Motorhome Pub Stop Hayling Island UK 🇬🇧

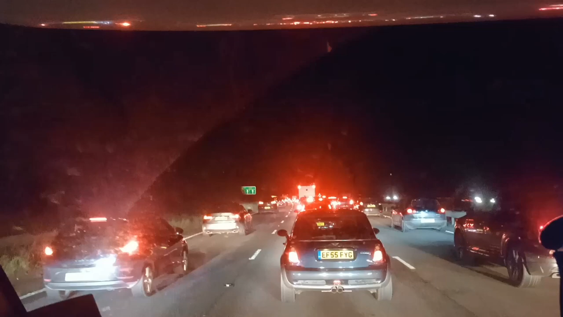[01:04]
So, there's apparently a bit of a hold up somewhere. We think it's just because it's like people leaving for the end of the day, don't you think, Babes?
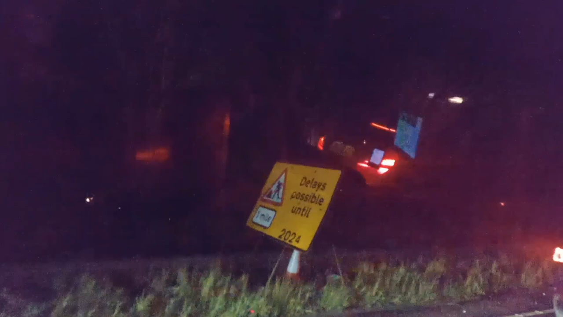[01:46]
Gary's pissed off because he says, it's already 2024. So, we're heading to the Maypole on Hailing Island.
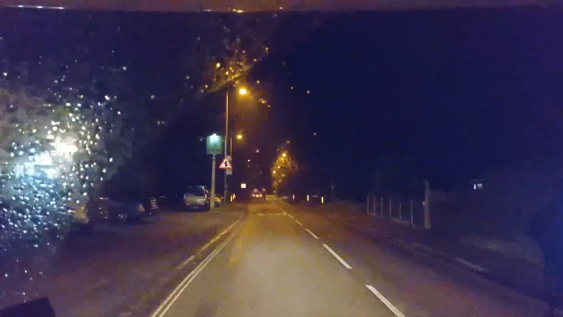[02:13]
So, we're just a couple of hundred metres away now, and we're looking for the Maypole from here, but we used to... Destination on the right, after 300 metres. Sat-nav's leading us in. So, we used to live in Portsmouth, so we know Hailing Island a little bit.
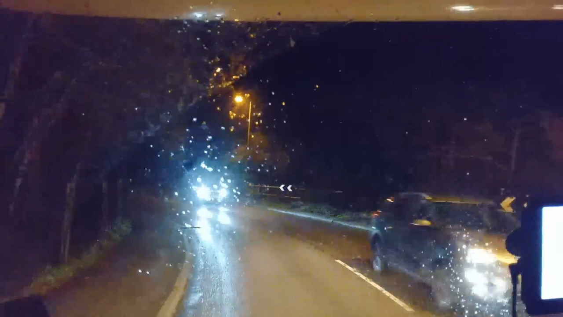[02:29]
I don't think... We've never took the motorhome here, but then again, we didn't really use the motorhome that much before we shipped it to America. It's a bit of a rainy old night, as you can see. What is it, Gary? This looks like it. All right, brilliant. Let's have a quick look, see what the car park is like. Oh, it looks like a really nice pub. Look at this.